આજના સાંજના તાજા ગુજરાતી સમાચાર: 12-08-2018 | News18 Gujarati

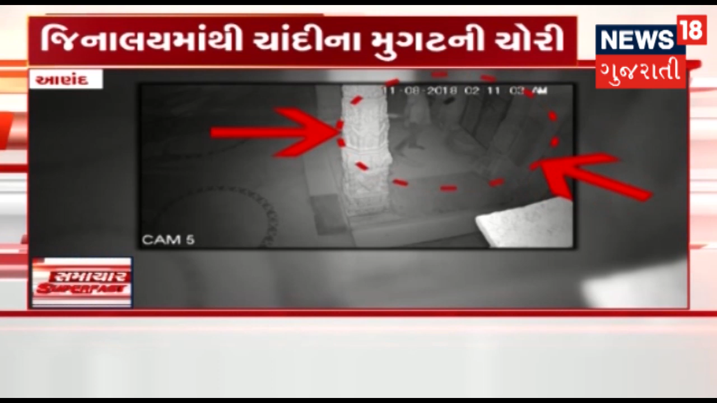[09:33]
नुक्रोतिय सिस्टीवी कैमेरामा कैद थाई गयू पुलिस सिस्टीवी फुटेज ना अधारे तसकरोय नी शोत्खोड हाथ धरी छे